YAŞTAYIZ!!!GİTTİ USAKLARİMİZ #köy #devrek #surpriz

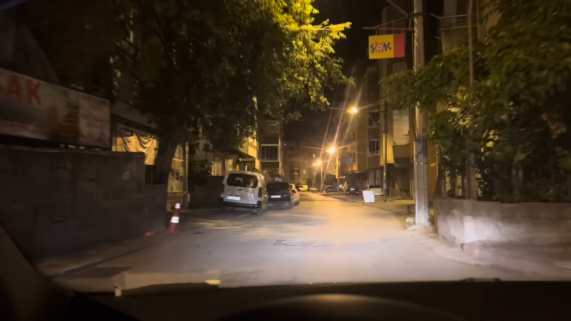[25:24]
Buraya çok iyi tanıyorum artık. Selamlar gönderiyorum senin mekandan. Kendi burada olmasaydı, ben izleyince görecekse. Bak hemen yakından gidiyorum. Hemen geçiyorum yanından.
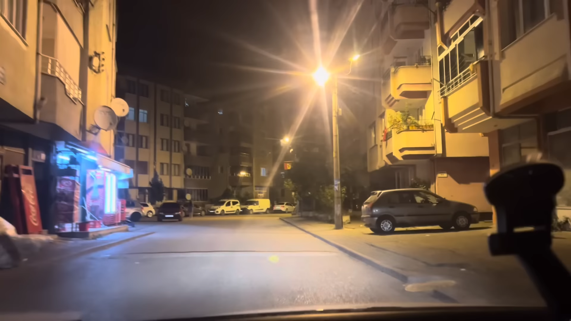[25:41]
Hemen bak geçiyoruz yanından. Nermin ablacığım. Bak.